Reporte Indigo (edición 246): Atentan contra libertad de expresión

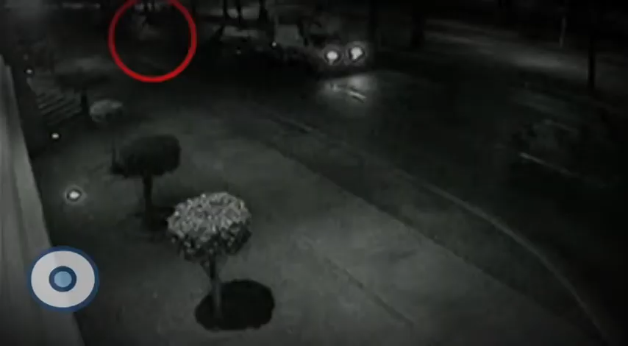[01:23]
A las 3.30 de la mañana se registró el incidente de las dos explosiones a las afueras de las instalaciones del periódico. Una fue en la entrada principal y otra en la trasera, por la avenida López Mateos. En el video que captaron las cámaras de seguridad, se muestra un sujeto que se aproxima a pie a la fachada y arroja un artefacto que en segundos explota y hace que se ilumine la imagen. Al cierre de la edición, la Fiscalía General del Estado se encontraba en el proceso de análisis de los videos.